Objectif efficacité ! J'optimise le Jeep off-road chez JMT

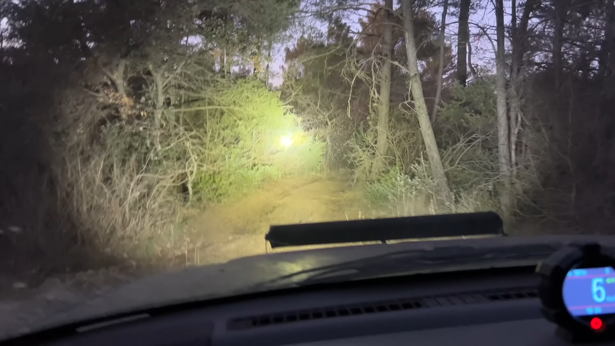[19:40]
C'est une petite équerre que j'avais riftée sur le capot pour éviter que la barre à LED, en fait, l'ancienne, tombe vers l'avant.